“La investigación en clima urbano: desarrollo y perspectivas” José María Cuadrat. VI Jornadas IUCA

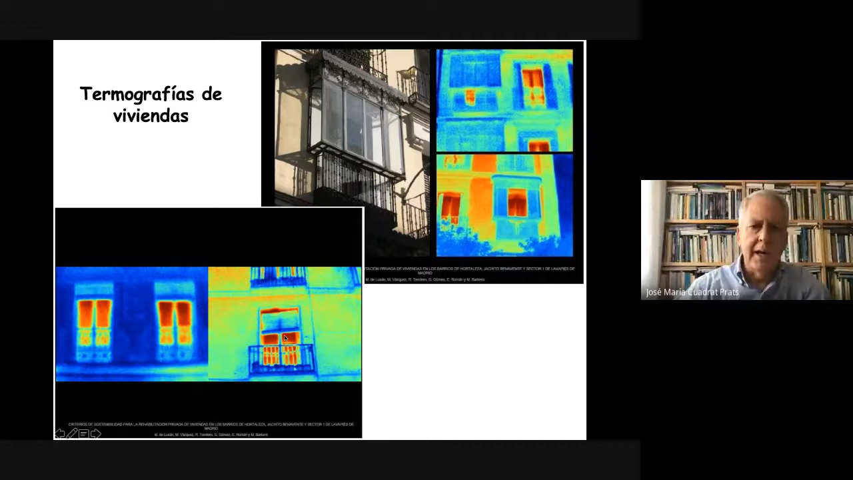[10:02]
Y aquí las estáis viendo. Estáis viendo cómo estos edificios con sus ventanas y con sus balconadas están emitiendo calor frente a la pared. Esto significa que está perdiendo calor, pero calor que ha generado el hombre dentro de la vivienda. También es la ciudad un espacio que se convierte en una trampa para la energía que nos llega del exterior, la energía solar.